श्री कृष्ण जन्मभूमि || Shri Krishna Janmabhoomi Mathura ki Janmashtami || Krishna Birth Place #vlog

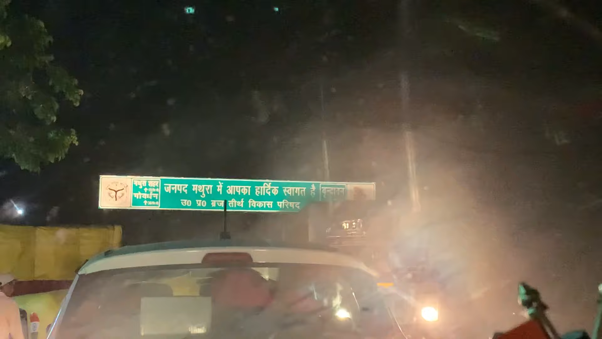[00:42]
जाकर देखते हैं कैसी सची है मत्रा नगरी अब ये बज़े है नौ और हमने मत्रा नगरी में एंट्री कर ली है